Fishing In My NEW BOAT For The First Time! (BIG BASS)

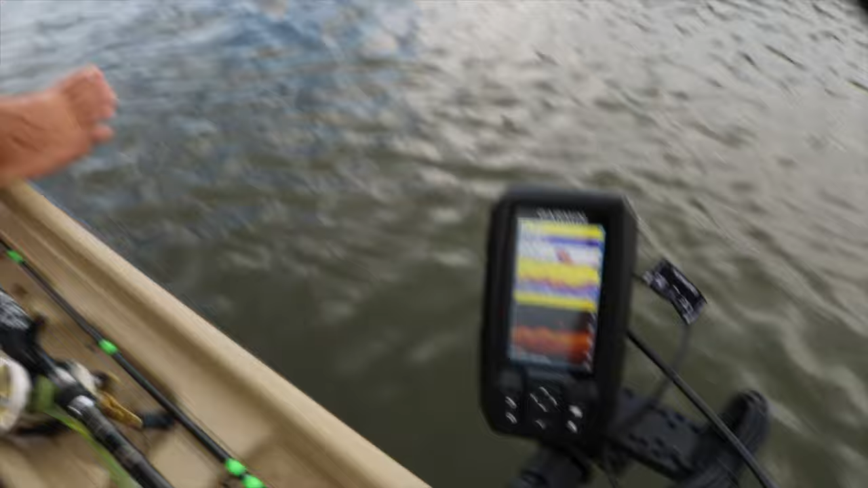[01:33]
It's working perfectly, if you guys can tell. It's currently 88 degree water, which isn't good. We got some brush underneath us. That's dope. But what we're doing right now is essentially we're working this bank. We're drifting it, kind of. I'm trying to get us to where I can fish, too, at the moment.